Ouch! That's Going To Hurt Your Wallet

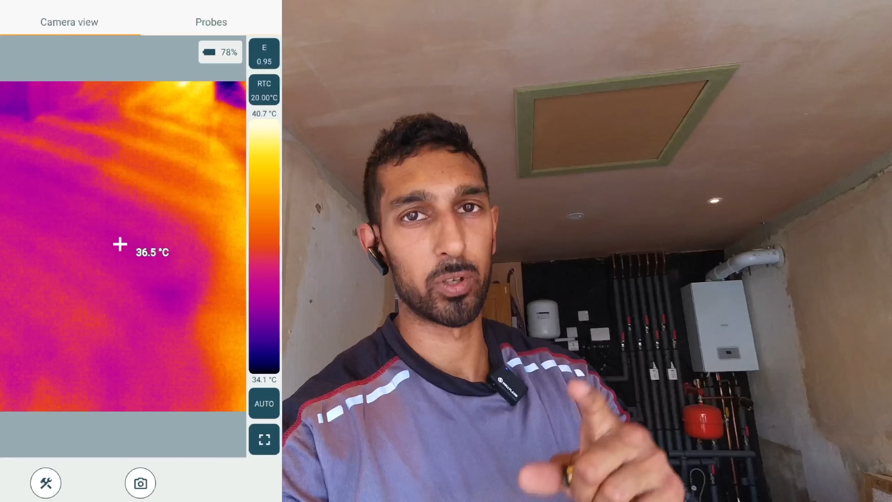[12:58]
On screen: spot 36.5°C, scale top 40.7°C, scale bottom 34.1°C
recording up on this as well but basically we had a difference or an increase in temperature of about anywhere between
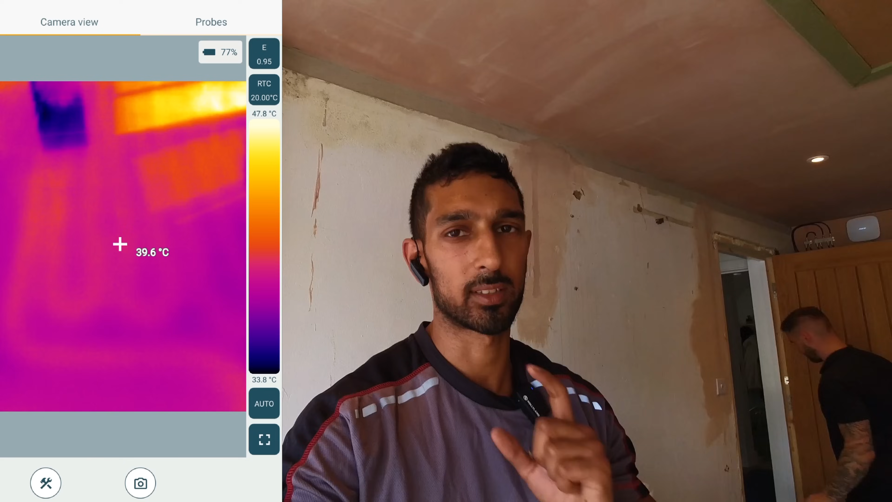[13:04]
On screen: spot 39.6°C, scale top 47.8°C, scale bottom 33.8°C
six to eight degrees so when I came in here in the morning the first screen recording we
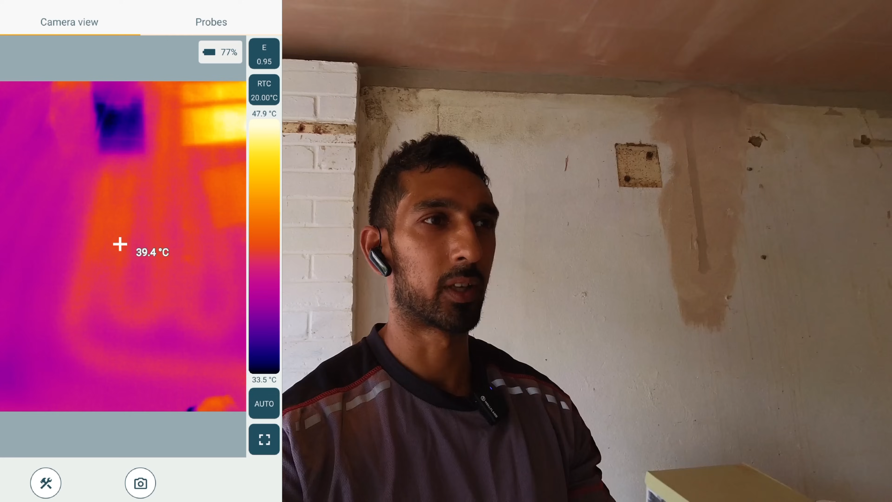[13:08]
On screen: spot 39.4°C, scale top 47.9°C, scale bottom 33.5°C
were getting about 30 32 degrees across and that underfloor
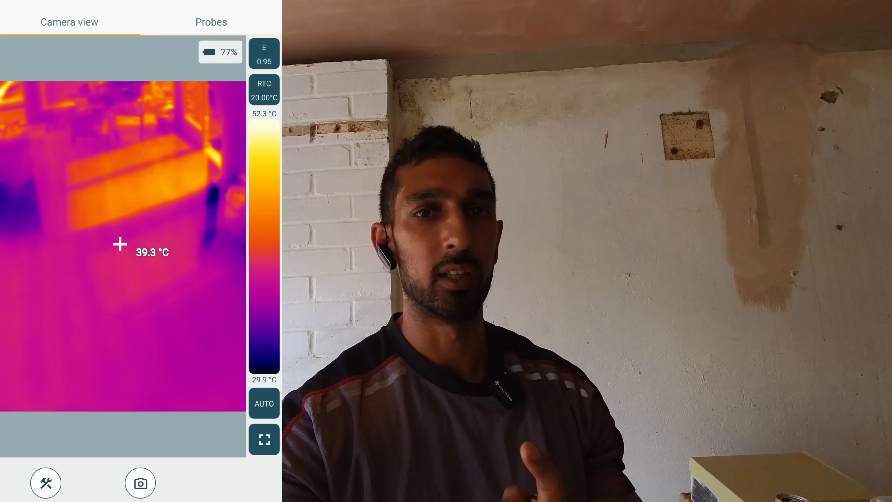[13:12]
On screen: spot 39.3°C, scale top 52.3°C, scale bottom 29.9°C
heating had been on for two and a half hours before I got here
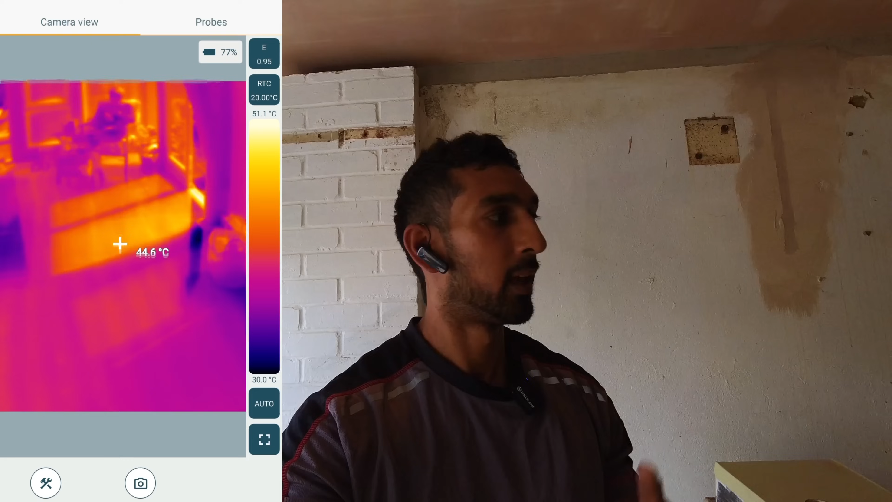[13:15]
On screen: spot 44.6°C, scale top 51.1°C, scale bottom 30.0°C
after we flushed everything out we put it all back on again and after an hour we
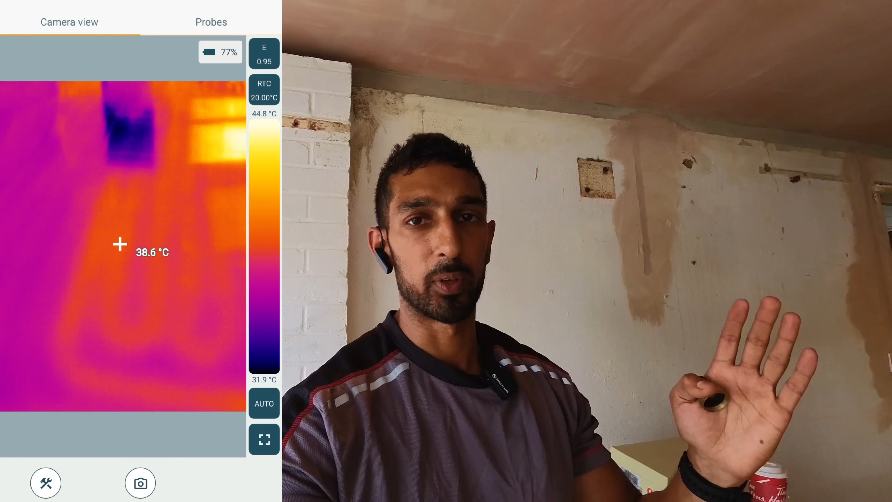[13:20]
On screen: spot 38.6°C, scale top 44.8°C, scale bottom 31.9°C
were getting average temperatures around 37 38 degrees across the whole
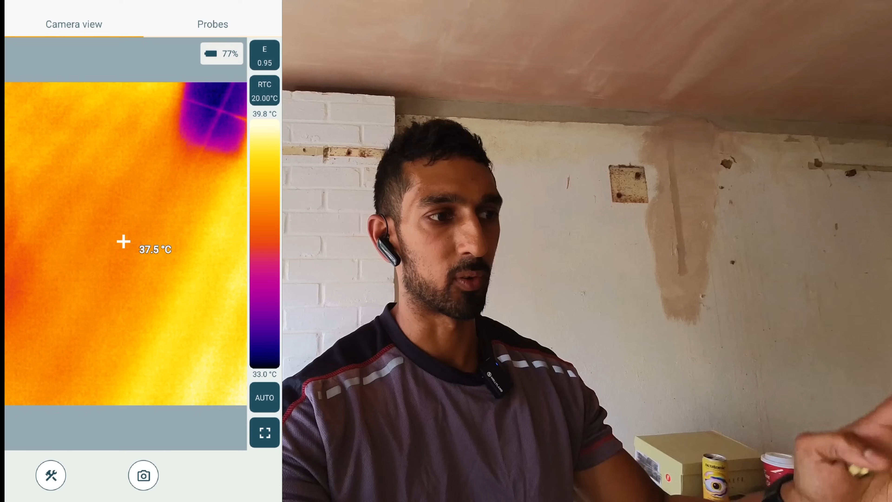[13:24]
On screen: spot 37.5°C, scale top 39.8°C, scale bottom 33.0°C
floor so I know it's a hot day today but
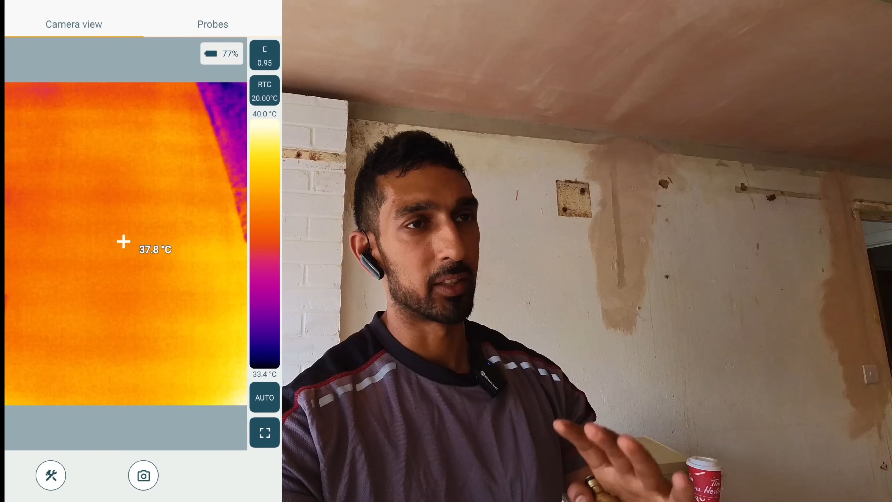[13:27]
On screen: spot 37.8°C, scale top 40.0°C, scale bottom 33.4°C
there's no way that that's in the space of time that we've been doing this work that
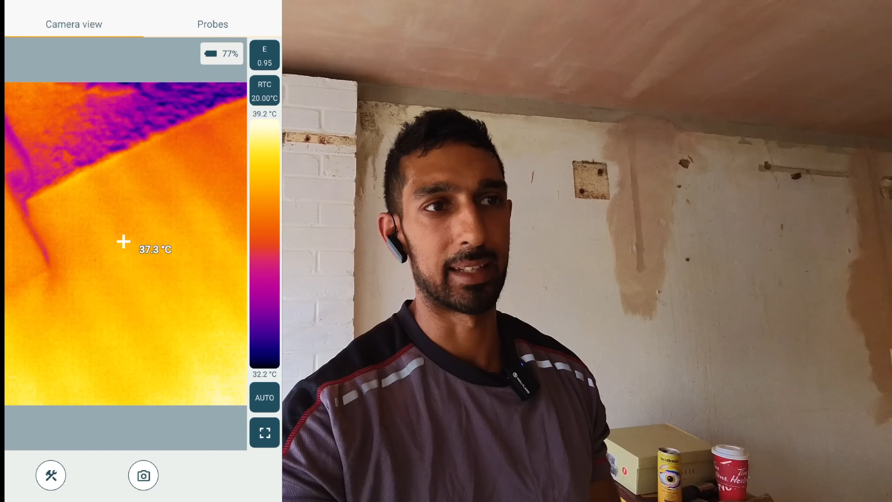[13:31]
On screen: spot 37.3°C, scale top 39.2°C, scale bottom 32.2°C
that's increased it by six to eight degrees naturally that's happened because underfloor